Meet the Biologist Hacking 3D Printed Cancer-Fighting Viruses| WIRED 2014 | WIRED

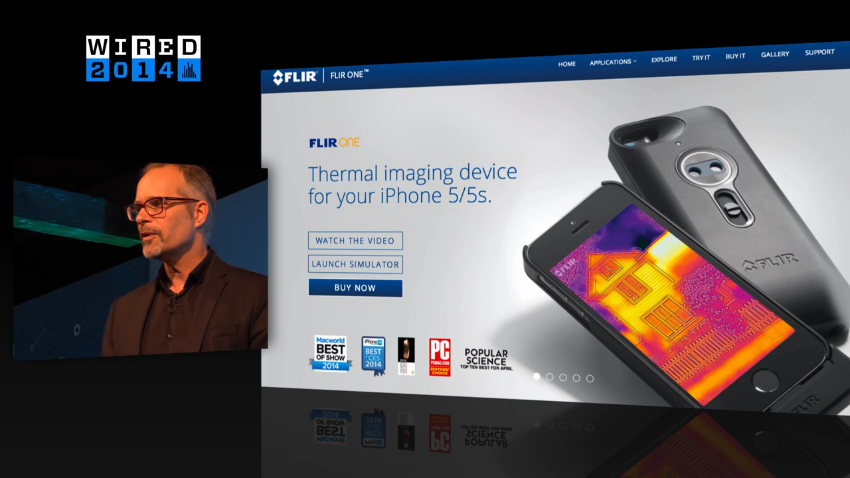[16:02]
state-of-the-art military-grade heat sensors, which I should be using to see if any of you have a fever.